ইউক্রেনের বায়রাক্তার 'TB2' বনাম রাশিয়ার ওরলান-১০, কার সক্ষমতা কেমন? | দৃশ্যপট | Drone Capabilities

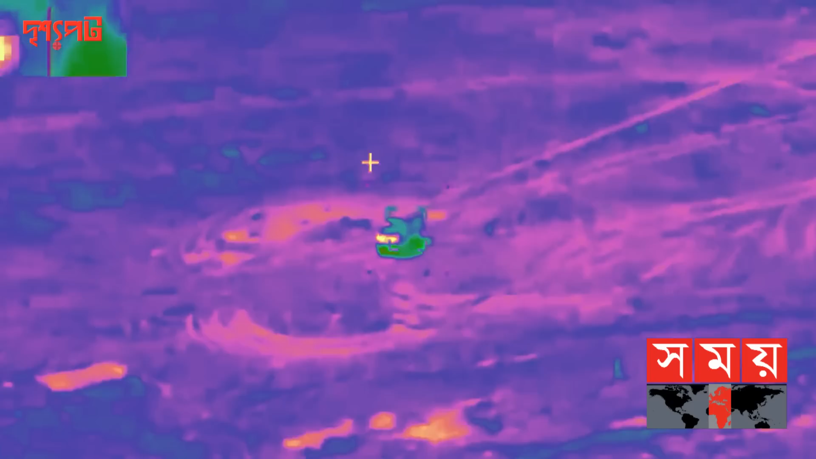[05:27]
ते थार्बाल इमेजिंग कैमेरा जुक्त थाके जे प्रोशुक्तिर शाहज्ये रातेर ब्याला बा अंधोकार और धुवातेव